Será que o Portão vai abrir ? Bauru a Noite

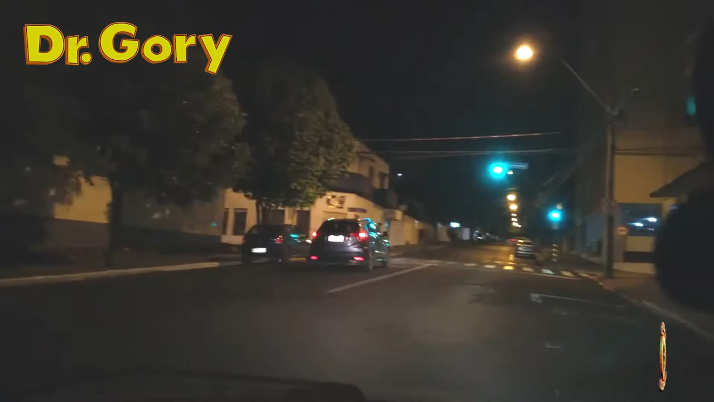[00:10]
Passar pela mesma rua também não dá certo, né? Tá certo que eu não vou falar as mesmas coisas que eu falei ontem, mas não vai passar pela mesma rua não. Hoje eu vou fazer um trajeto, mostrar pra vocês quando eu venho da rádio 87 de moto por onde eu vou embora. Por que que eu passo por aqui, hein? Deixa eu ver. Não dá pra passar por outro lugar, mas é aqui. Eu tenho que virar aqui, a direita. Do meu lado direito aqui é o... era a escola...
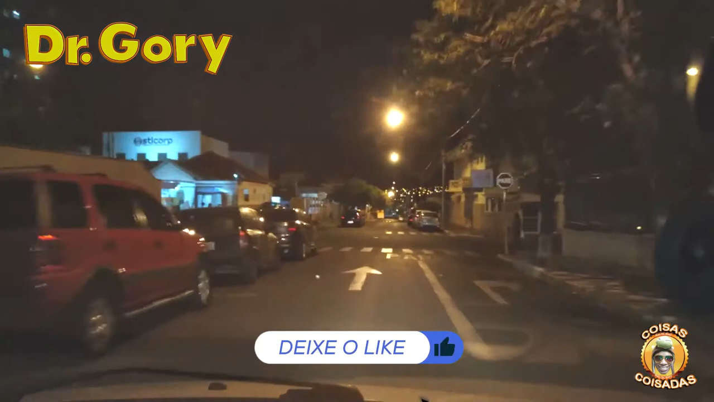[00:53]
Ai, meu Deus do céu. Deixa eu ver se vem vindo o carro ali. É, e ali embaixo é o Senai. Tem um Senai aqui em Bauru. E... Não é forreto aqui, não é? Eu vou sair lá no hospital de base. Hospital de base, que é... Grudado, ele é conjuminado com o pronto-socorro central. Aí tem uns rupas, tem uns negócios, mas aí tá embaçado, hein? Do lado aqui, nossa, tem uma loja, mas não vou falar o nome, que eu não tô ganhando nada. Seis viram escrito aí, né?
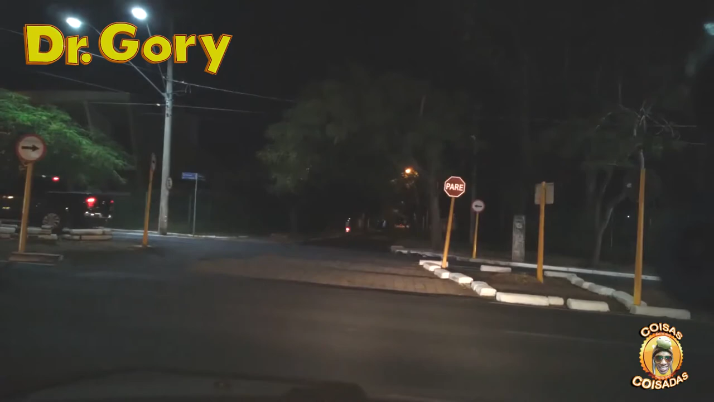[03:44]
Quem fica fazendo vídeo de ir embora para casa, essas coisas. Mas daqui descendo aí, os carros que vão passar descendo aí, ó. É a avenida. Comendador. É a avenida que nós fomos embora ontem. Aí hoje é outra. Está vindo gente lá? Não corra, filho. Não corra. Calma. O goreiro está passando. Com cuidado. Ih, tem um atrás de mim aí, ó.
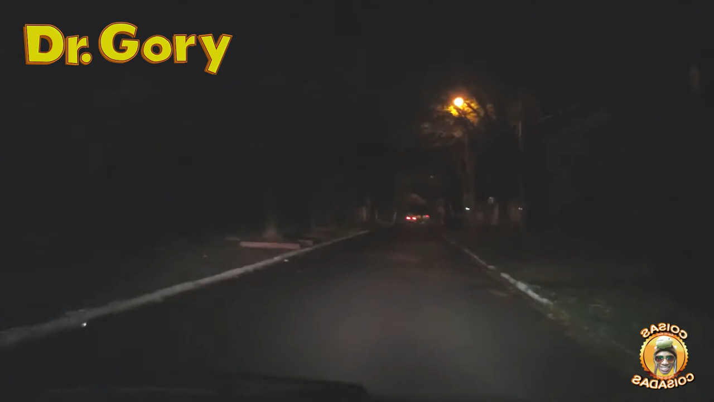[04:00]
Ah, virou lá. Vai com Deus, filhote. Aqui no nosso lado esquerdo, vocês não vão ver. Está uma escuridão do caramba. Mas é a igreja Nossa Senhora de Fátima. Mais à frente. À esquerda. Escola. Cristino Cabral. Que agora eu não sei como é que fala. Mudou tudo os negócios. Antes era escola. Estadual. Primeiro e segundo grau. Cristino Cabral. Era um negócio assim. Do lado aí tem uma praça, ó. Ali no canto eu fazia uns vídeos de vez em quando pro Facebook. Falando bom dia pro pessoal. Desejando uns negócios legais.